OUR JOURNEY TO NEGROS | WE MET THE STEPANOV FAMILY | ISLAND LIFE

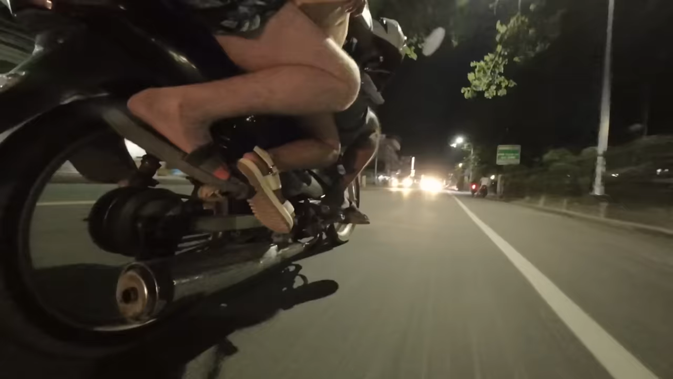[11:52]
Feet are on the same footrest,
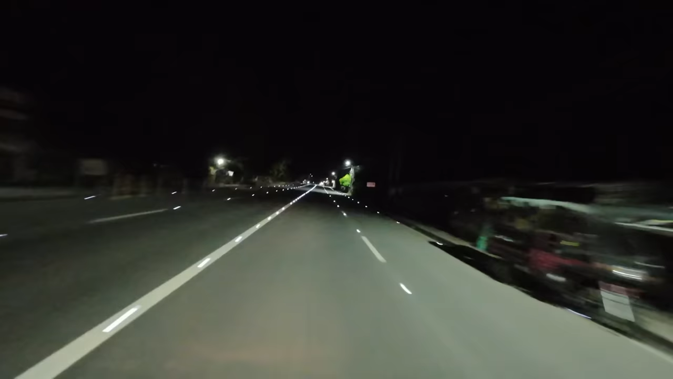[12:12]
The road to Dawin resembles a runway with lots of little lights.